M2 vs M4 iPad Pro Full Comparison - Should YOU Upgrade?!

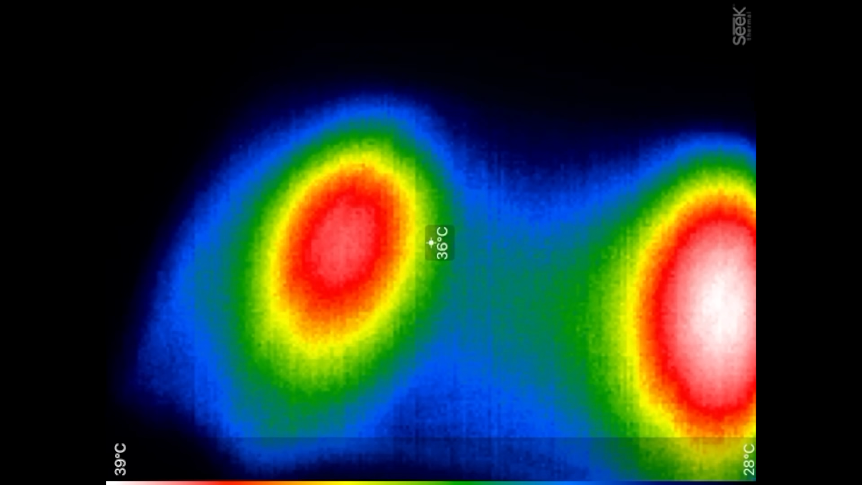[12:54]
On screen: spot 36°C, scale top 39°C, scale bottom 28°C
busted out my thermal cam and you guys could see we're at 38 degrees celsius on the m2 39 on the m4 and the circle
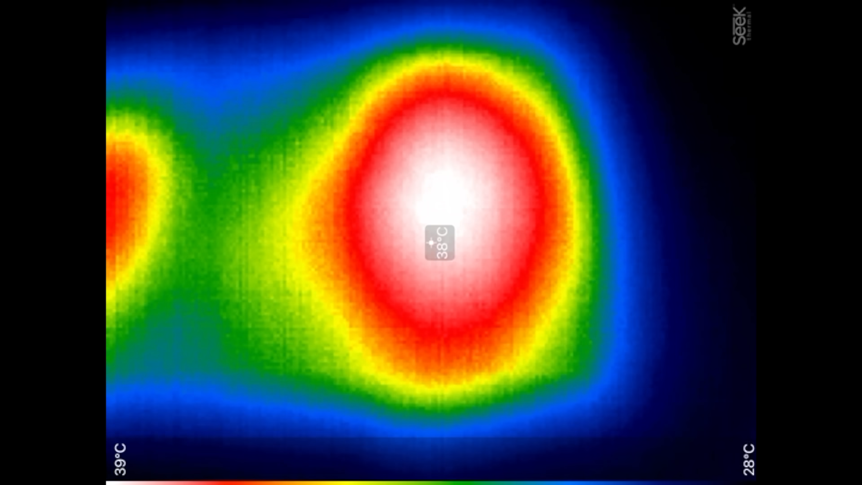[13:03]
On screen: spot 38°C, scale top 39°C, scale bottom 28°C
of heat being spread out is actually much wider and that shows us the better dissipation system the apple actually